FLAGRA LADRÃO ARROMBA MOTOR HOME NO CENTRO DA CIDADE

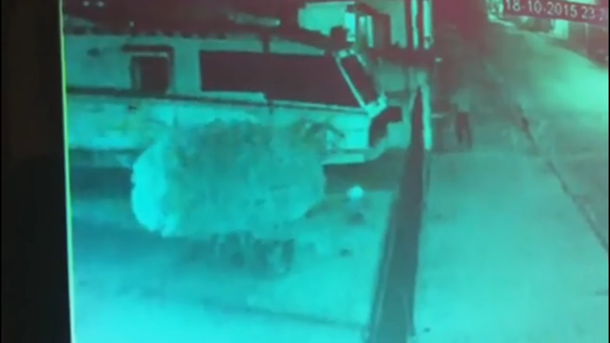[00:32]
O ladrão pulou a grade de uma residência e forçou as janelas de um motorhome, estacionado no pátio de uma casa no centro da cidade. O ladrão ficou aproximadamente 4 minutos dentro do motorhome e